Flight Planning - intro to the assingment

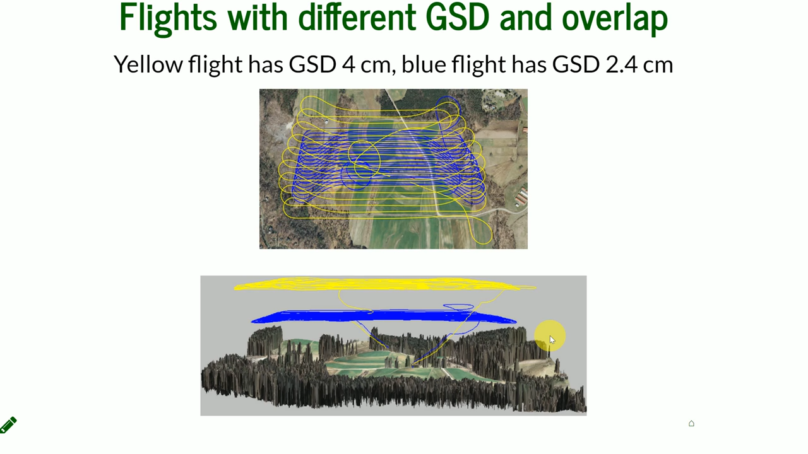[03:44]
And you can visualize them in 3D with the orthophoto and the digital surface model that you generate from point clouds. So this is it. Good luck with your assignment.